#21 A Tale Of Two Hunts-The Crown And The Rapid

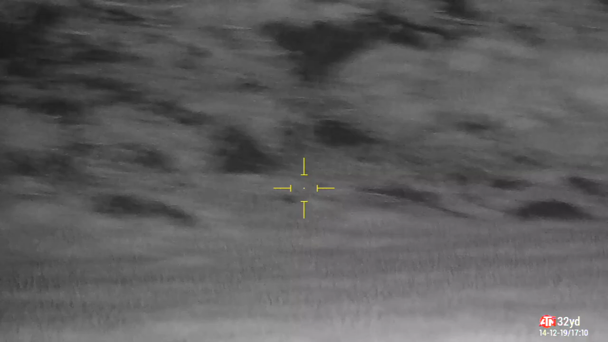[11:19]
next one is over to my left
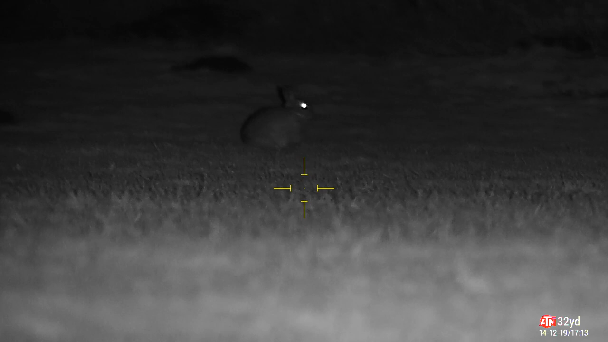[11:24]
wind just seems to be coming and going a little bit some
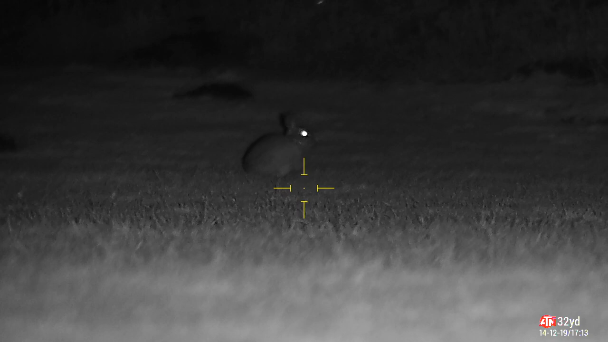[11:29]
some bits it's worse than others i ping him
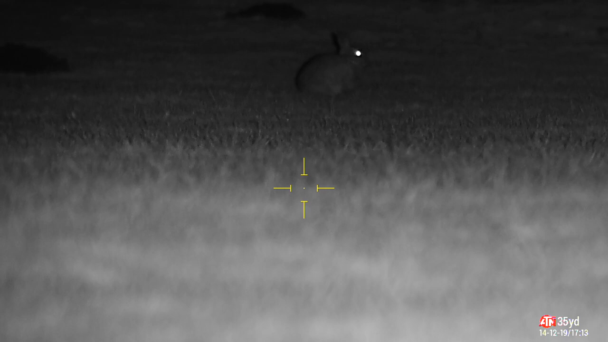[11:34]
31 yards nice straight forward shot just give it a little bit for the windage to the right as obviously the wind's coming from my right to left at sort of um sort of three quarters into it
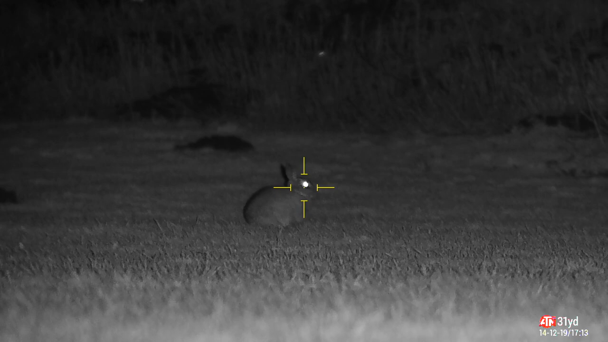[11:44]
it takes him no problem with the rapid
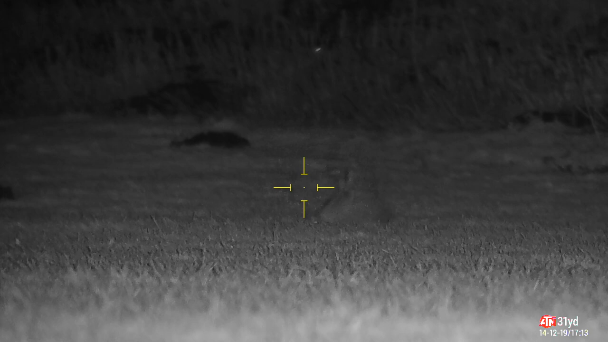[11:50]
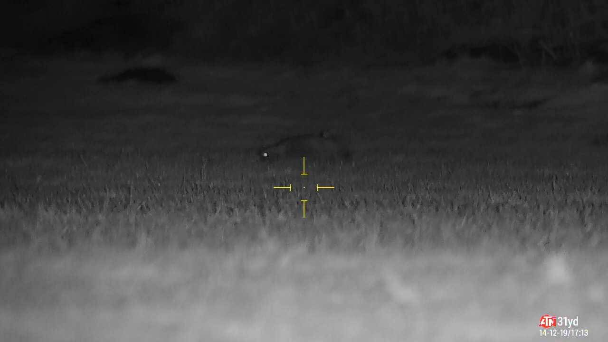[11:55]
never moved again that was lights out straight away that one
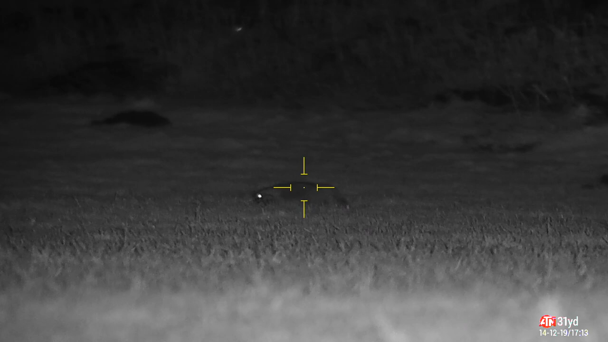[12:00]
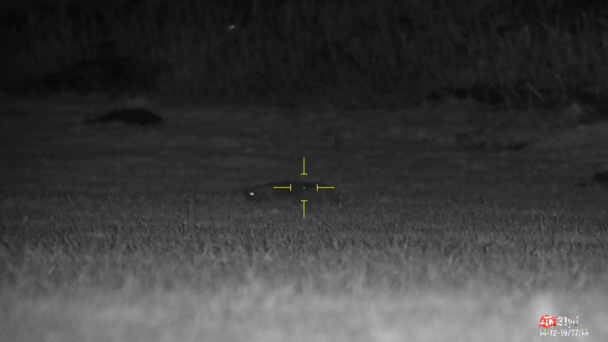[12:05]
just have a quick scan for the others nothing else
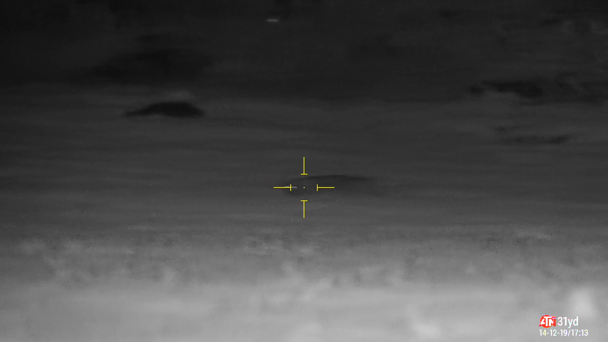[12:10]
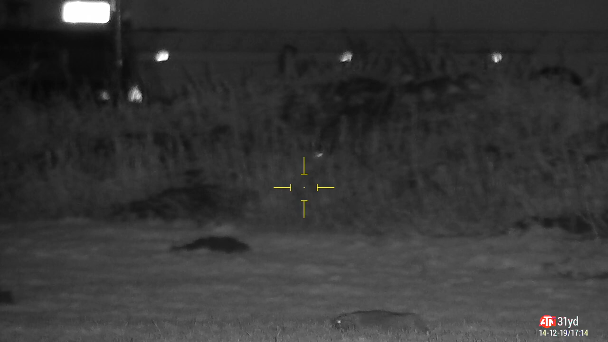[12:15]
that's at quarter past five the next one out in front of me
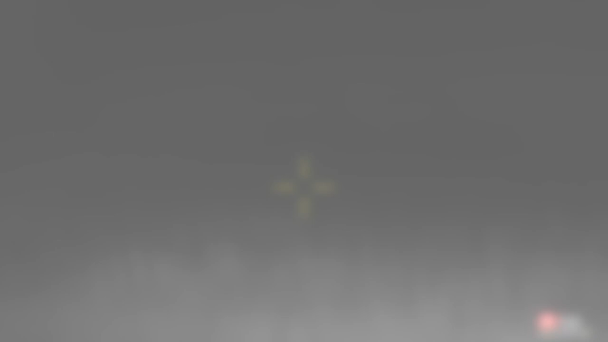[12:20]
about five minutes later i've just seen him through my night sight sentinel my scanner
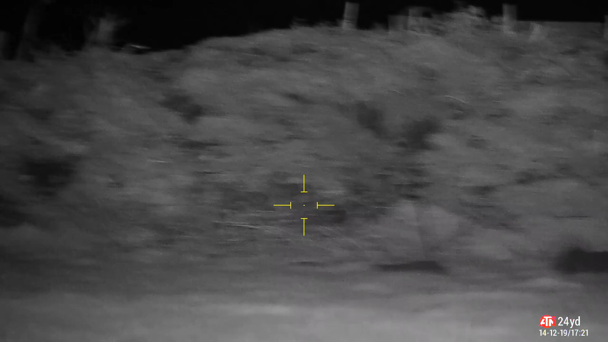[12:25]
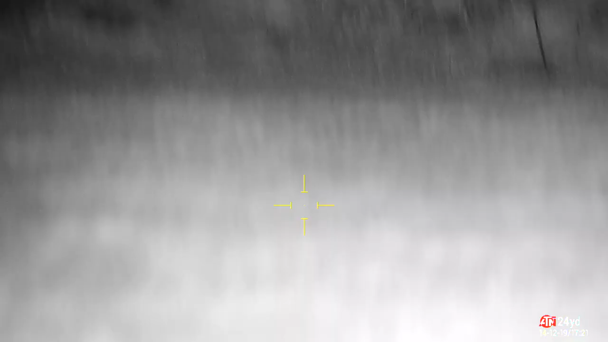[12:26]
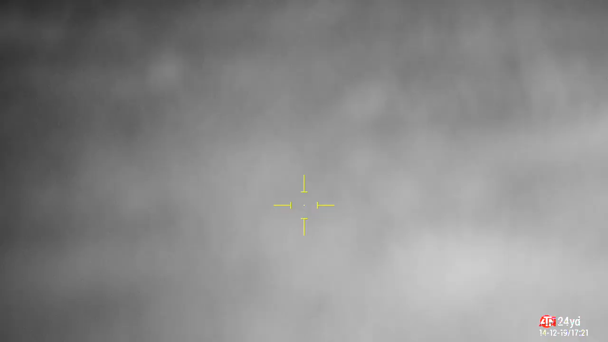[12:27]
uh great bit of kit that is absolutely fantastic for rear gun shooting if you get a chance to pick one up brilliant thing ping him
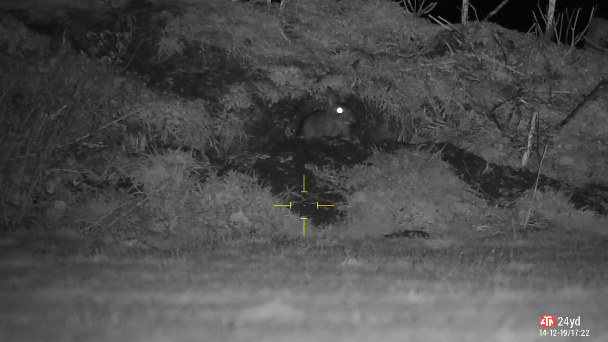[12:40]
26 yards nice and straight forward i say directly in front of me again
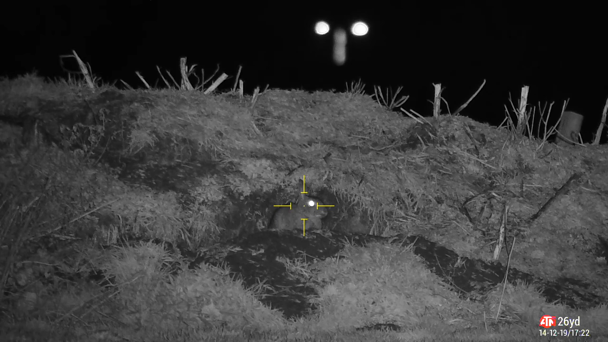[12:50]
down he goes
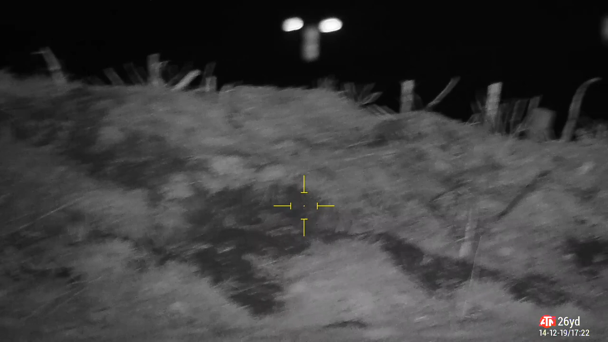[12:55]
and the next one or the last one is over to my right
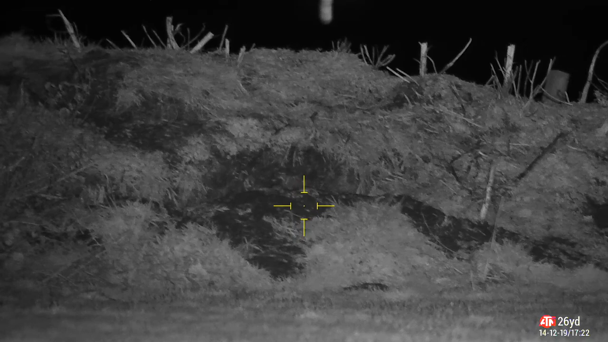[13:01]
so i'm just scanning around and around
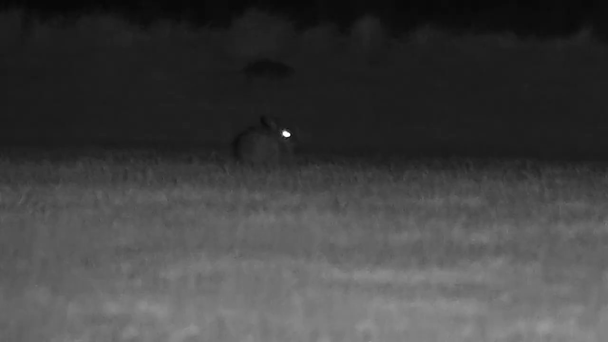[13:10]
and this is like 45 minutes later